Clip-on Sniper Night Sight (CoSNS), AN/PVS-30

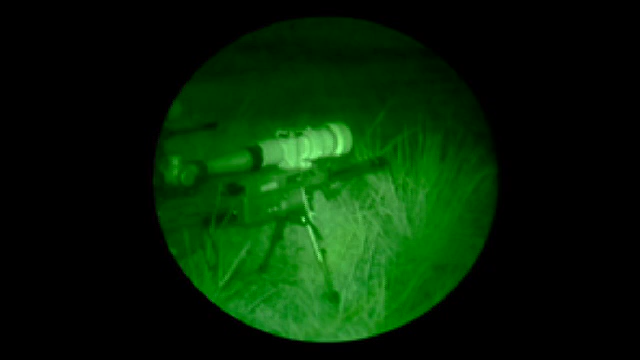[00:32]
The Clip-on Sniper Night Sight is a critical piece of kit for the sniper community, as well as any soldiers or designated marksmen located within the infantry platoon formation.
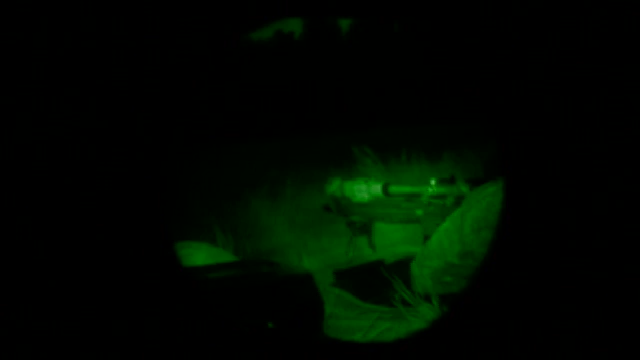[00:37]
While your day optic, the Leopold scope for your sniper rifle,
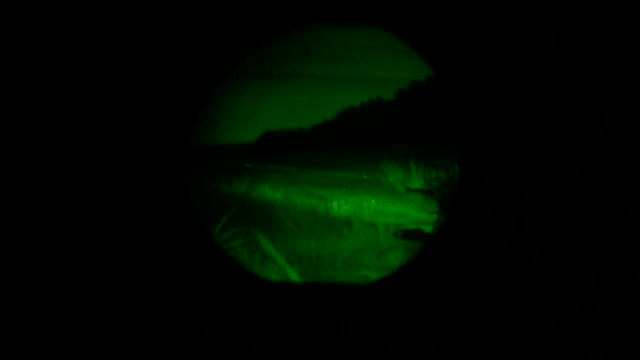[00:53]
during low light levels while maintaining accuracy at long range. As the name implies, the AN-PVS30 clips onto your MIL-Standard 1913 rail.